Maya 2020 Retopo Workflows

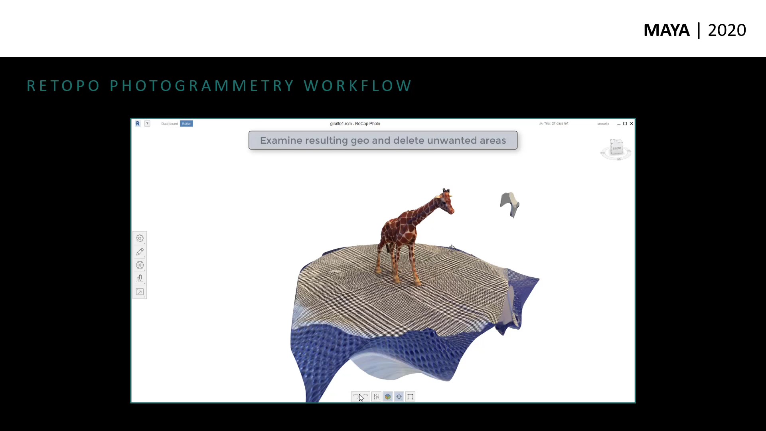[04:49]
And with Recap Photo, you can basically upload or add a series of images that would then kind of visually describe a 3D mesh.
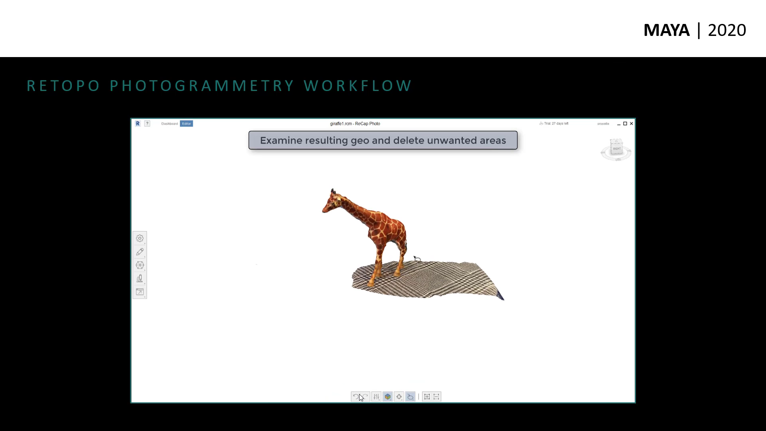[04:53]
And then it's got a bunch of cleanup tools where you can go in and create planes for the ground.